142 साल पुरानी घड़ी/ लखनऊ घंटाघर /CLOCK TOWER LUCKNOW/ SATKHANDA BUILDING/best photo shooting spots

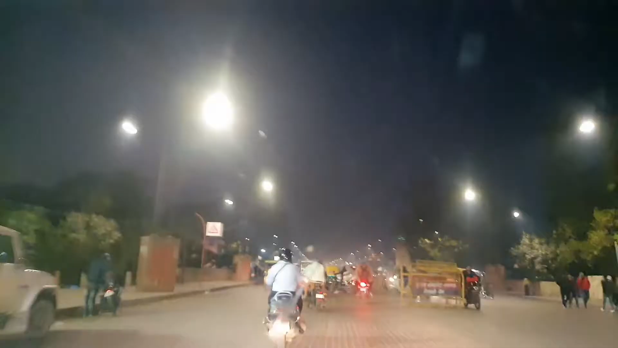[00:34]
दर्वाजा बिल्कुल ही चका चौन रहता था अभी लाइट्स नहीं जलती हैं इस पर लेकिन फिर भी मैंने ये इवनिंग वीडियो इसलिए शूट किया था कि जितनी भी पॉसिबल लाइट्स हों देखते हैं इवनिंग में कैसा एक्मास्वेर रह
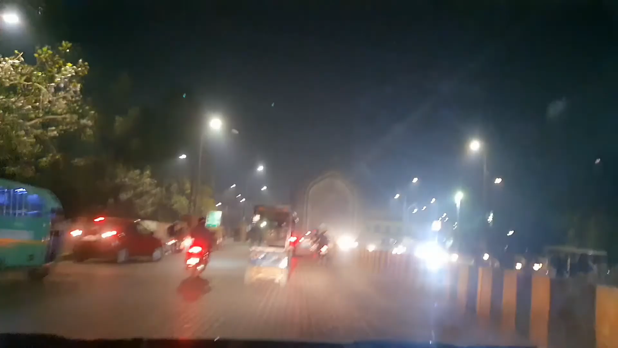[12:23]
तो ये हमने पाक का पूरा एरिया कवर किया और हम चलते हैं अपने घर की तरफ, अगली वीडियो में आप से मिलूँगा एक इंट्रेस्टिंग जगे को लेके,
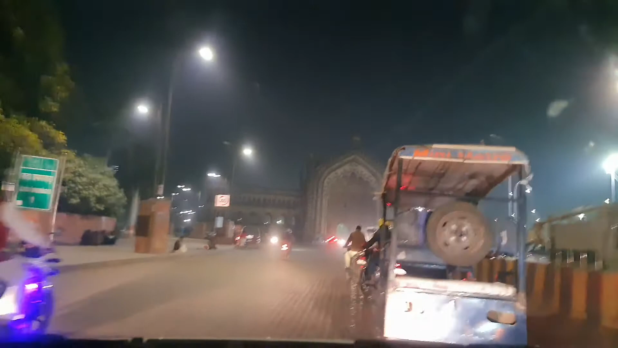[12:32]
और ये हम रूमी दर्वाजे के थ्रू ही निकलेंगे, तो आएए चलते हैं, आपको एक और चीज इंट्रेस्
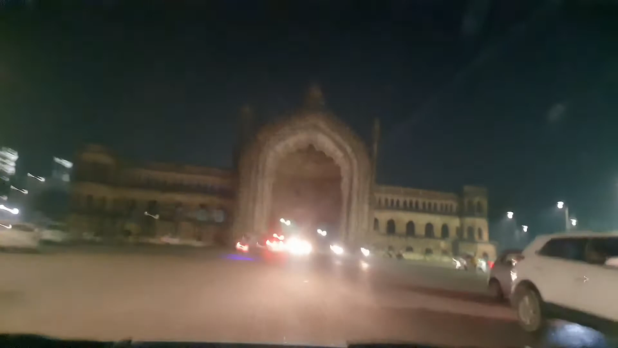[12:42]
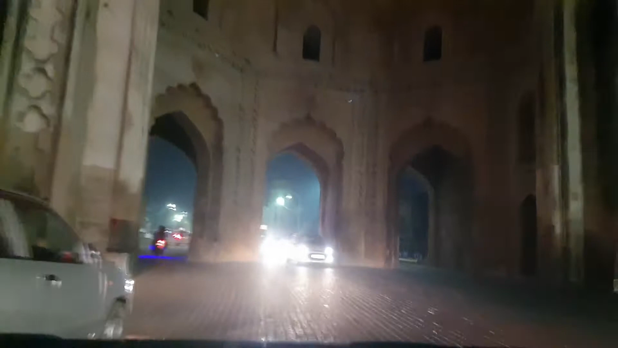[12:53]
तो ये रूमी दर्वाजा बेहती खास इमारत है पुराने लखनों की और ये लखनों को एक तरह से रिप्रेजेंट भी करती है,
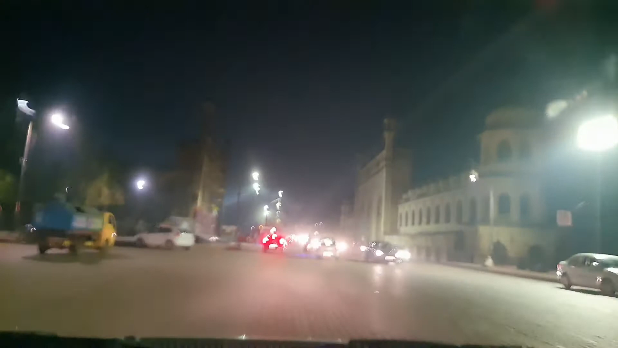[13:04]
हमारे दाहिने हाथ पे, यानि राइट हैंड पे बड़ा इमाम बाड़ा है और इसके अंदर है भूल भुलाईया, दे फेमस भूल भुलाईय तो मेरा नाम है शैले इंदर और मेरे चैनल का नाम है मरजी से व्लॉगर, बहुत बहुत शुक्री आप सबका मेरे से जुड़ने के लिए,